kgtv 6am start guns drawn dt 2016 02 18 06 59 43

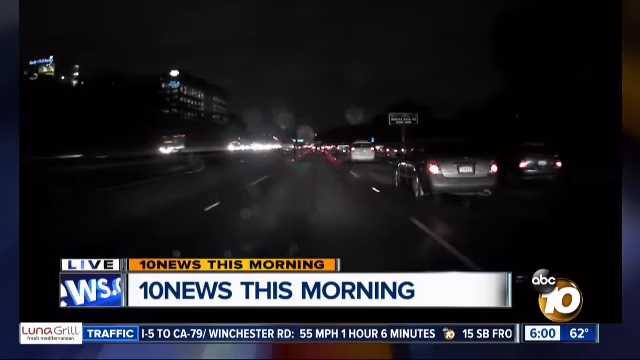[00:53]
Hey there, 10 News breaking news checker, live, prowling, and going around the streets today because, as you can see, rain on the windshield. You've got wet roads. This is happening in different parts of the county.